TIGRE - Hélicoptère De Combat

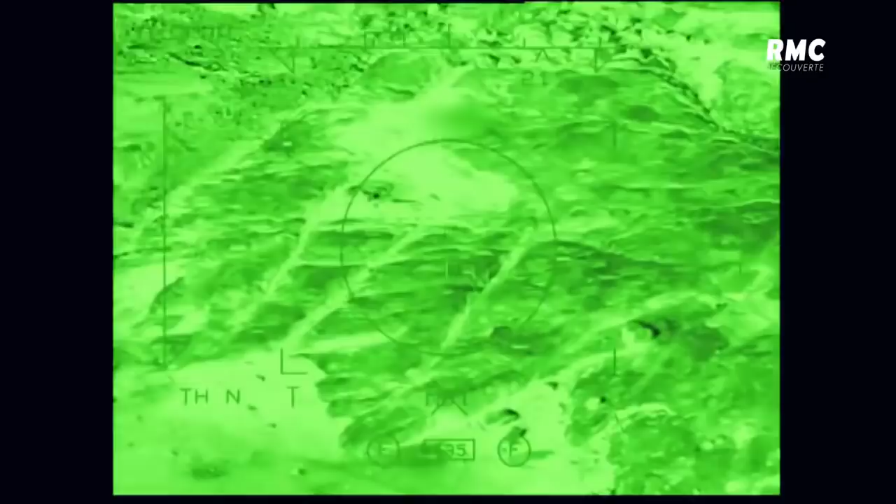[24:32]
Ça va rentrer dans ces tubes par un système électronique ça va être amplifié et ça va être comme je vous le disais projeté sur la visière claire du pilote.
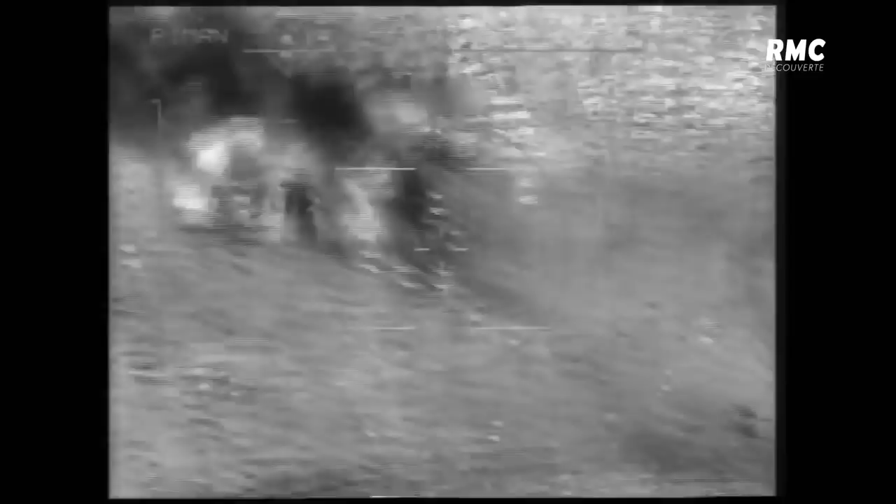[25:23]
En plus des systèmes de visée intégrés dans le casque du pilote l'hélicoptère est équipé d'un viseur de haute technologie le Strix.
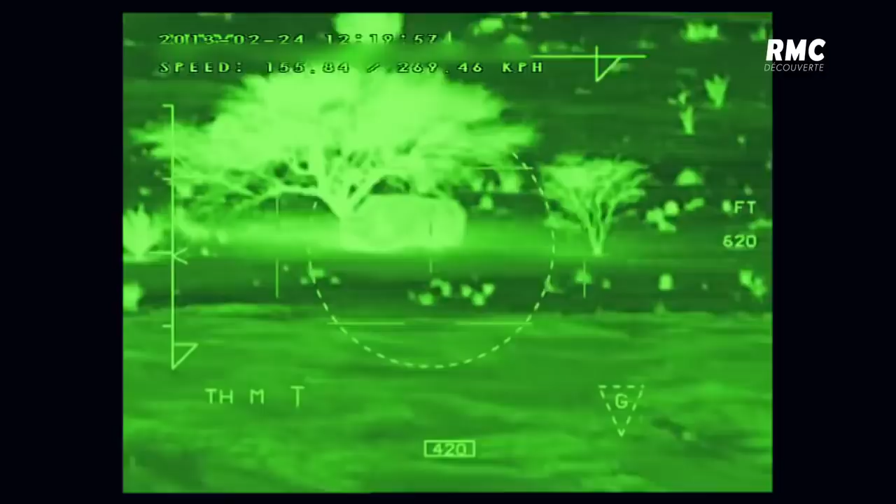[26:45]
Ils savent quelle forme cela a. Et une fois qu'ils ont un doute ils concentrent un peu ils zoomen sur cette zone et ils précisent le renseignement.
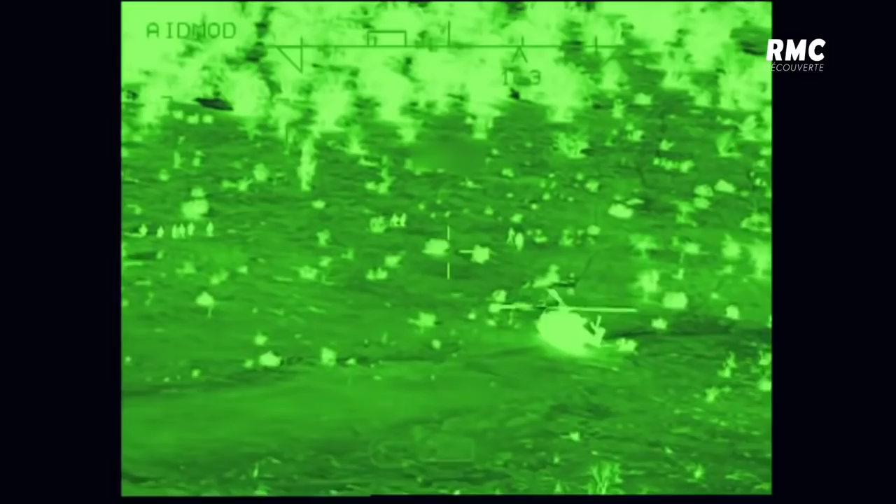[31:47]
voyez les choses beaucoup plus vertes beaucoup plus intenses ou quand c'est de jour et bien quelque chose qui est extrêmement mobile à
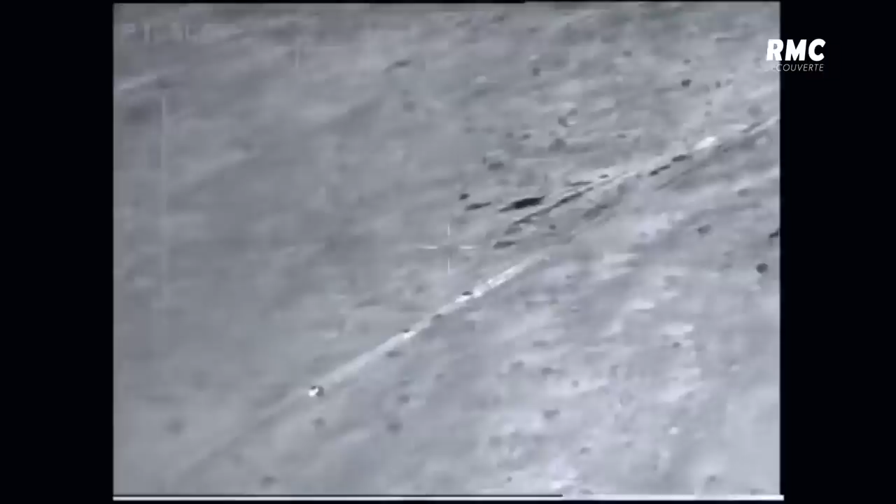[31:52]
partir de là avec différentes focales il part du grand champ
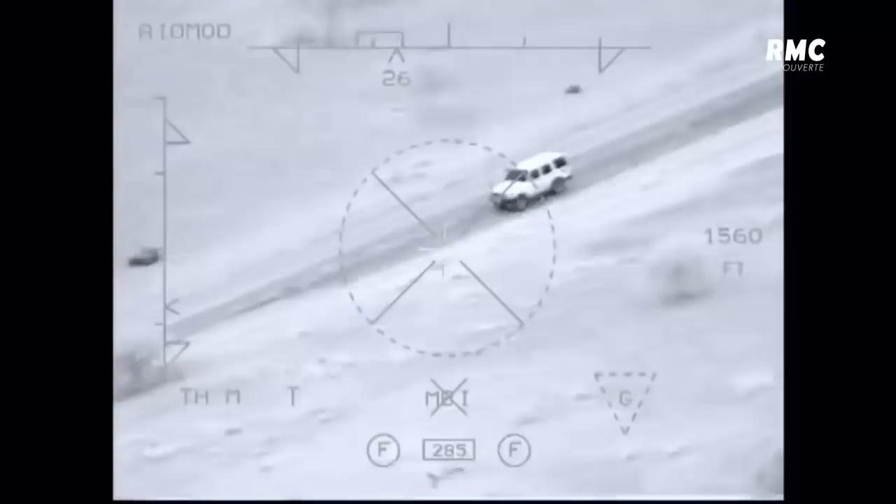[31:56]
au petit champ pour essayer de préciser l'ennemi et généralement il le trouve
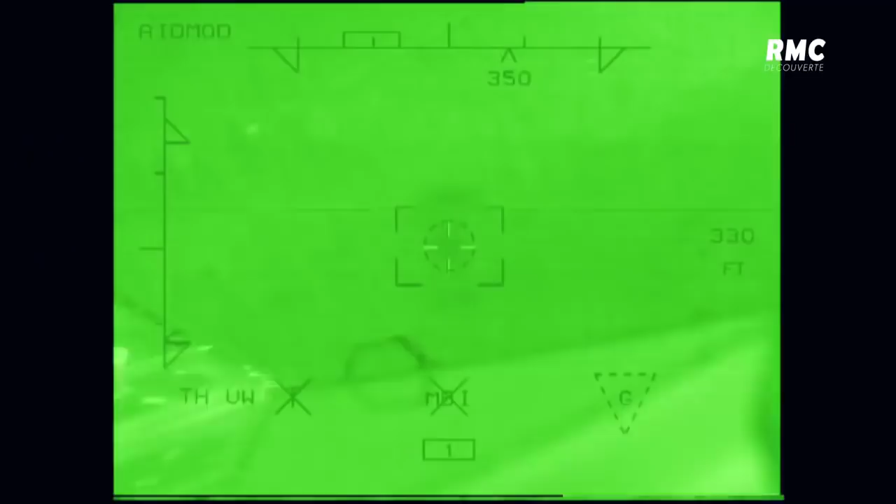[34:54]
sur la caméra thermique du Strix les
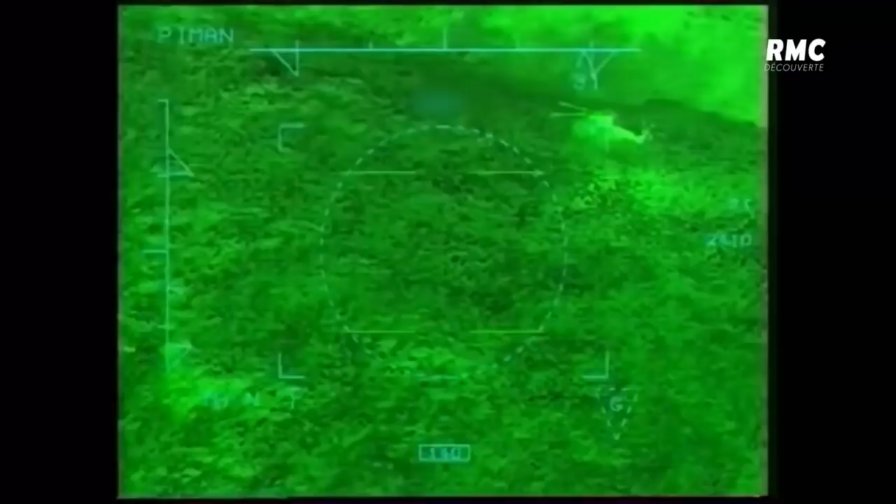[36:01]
voici les images capturées par le viseur strix d'un hélicoptère tigre engagé dans une opération d'exfiltration identique pendant la guerre en Afghanistan au